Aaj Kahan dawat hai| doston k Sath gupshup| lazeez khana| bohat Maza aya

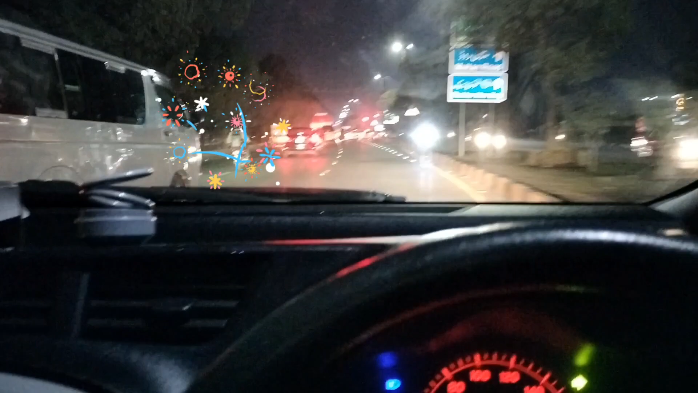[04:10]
لیٹ بھی ہو گیا اندھیرہ ہو چکا ہے بس اب ہیں جناب گھر کی طرف